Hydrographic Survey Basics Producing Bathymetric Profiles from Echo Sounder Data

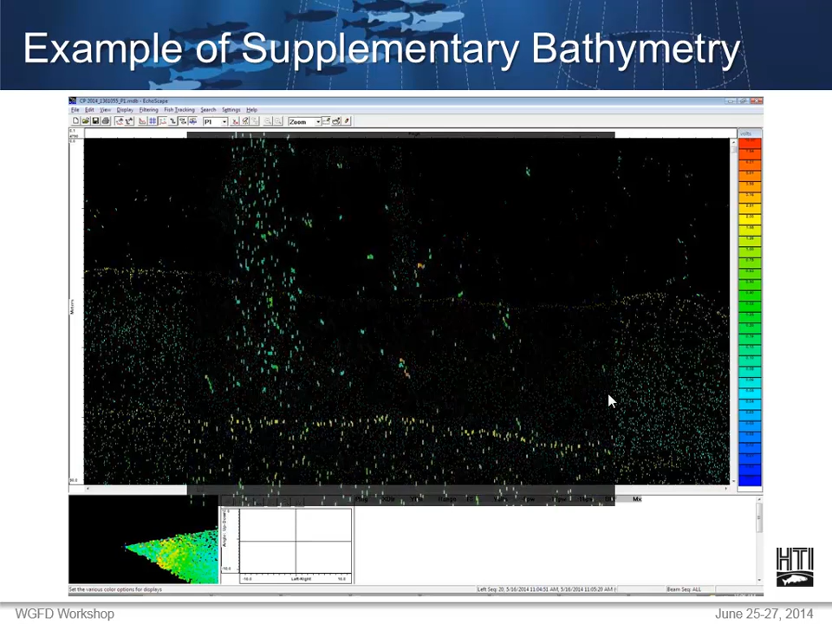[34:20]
And... and that sort of thing, um... is useful for bathymetry. And, uh... I think I zoomed in on here in case it was too dark. But, you know, you can see schools of fish and individual fish here. And your bottom track will allow you to ignore anything below that... that sort of thing. But, of course, it's also collected. And, uh... um... you can refine it post... post-processing. Uh... this is post-processed. Uh... you can see the...
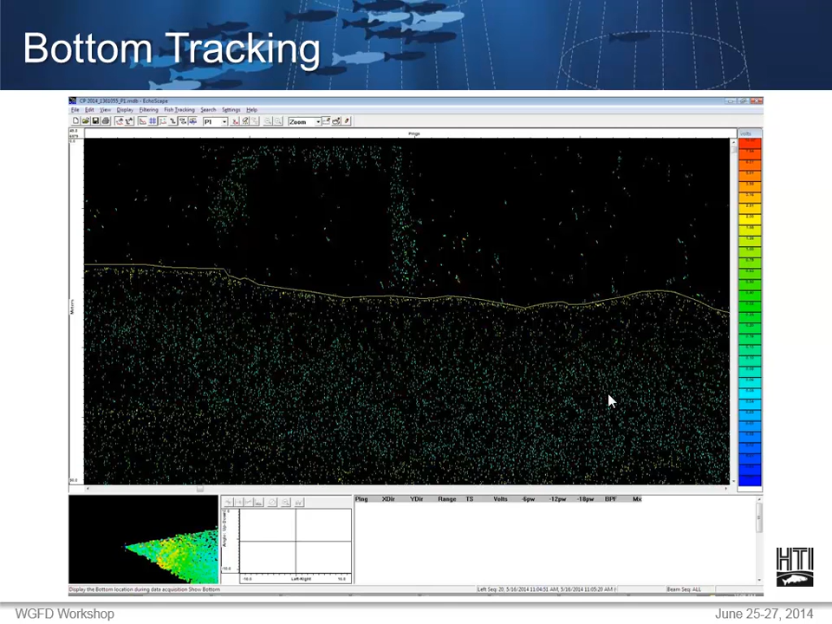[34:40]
the bottom track line there. And then you can just export that data as, uh... depth. And... this, uh... this is a culled-down version of what's exported in Echoscape. But, um...